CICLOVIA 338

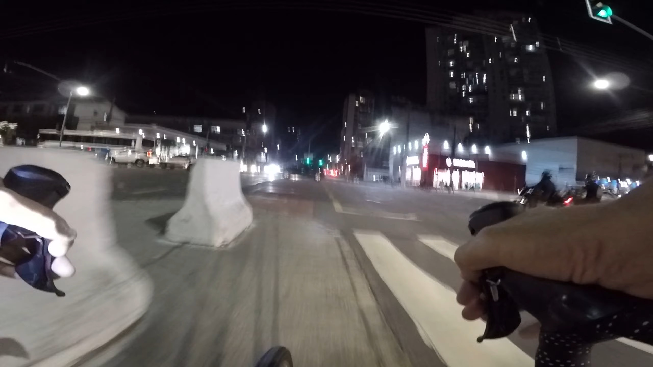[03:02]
A bicicleta não existe, olha o outro, que misericórdia! Valeu tiozão! Impressionante o número de cruzamentos, a gente está travando tudo, olha mais um aqui.
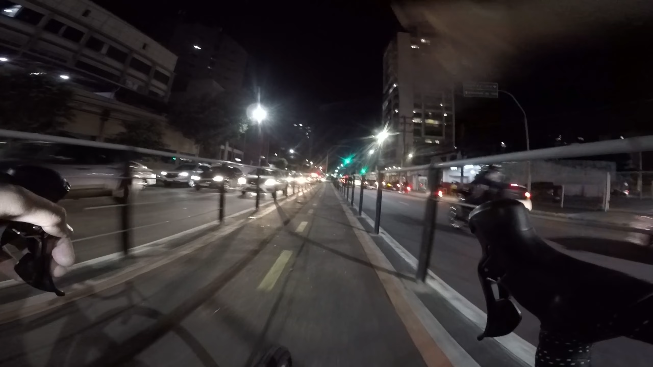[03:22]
Realmente o fluxo de veículos tem aumentado muito a cada dia, impressionante!